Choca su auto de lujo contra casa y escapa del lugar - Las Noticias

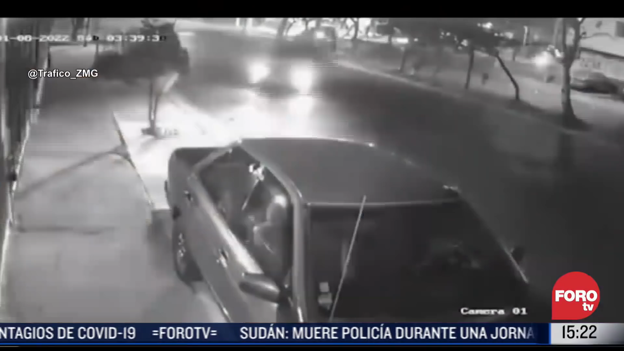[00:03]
Autoridades de Guadalajara, Jalisco, buscan al conductor de este auto de lujo que se estrelló contra una casa de la colonia Arcos de Zapopan. El choque causó severos daños materiales en el domicilio. Tras el impacto, la automovilista se echó en reversa y huyó.